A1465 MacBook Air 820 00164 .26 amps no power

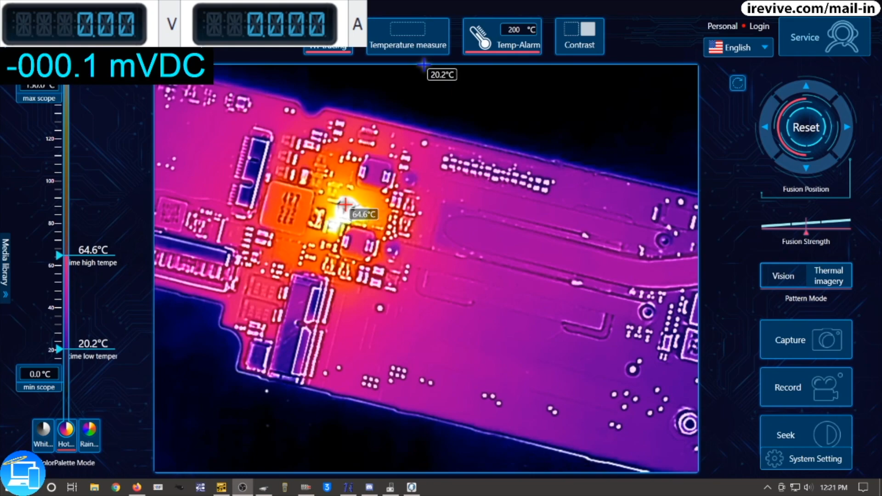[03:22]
But it's interesting that that's getting warm over anything else. And there we are. We have a short 160 Celsius. Now we need to find out exactly what that component is. So let's switch over to our vision. And that is a capacitor.